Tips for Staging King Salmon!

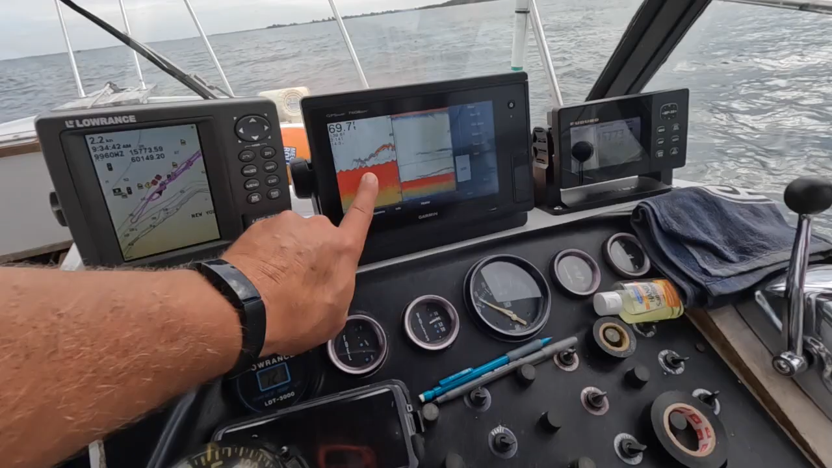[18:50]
I'm watching. You see those kings are really streaking right here on the bottom. They're lining right out.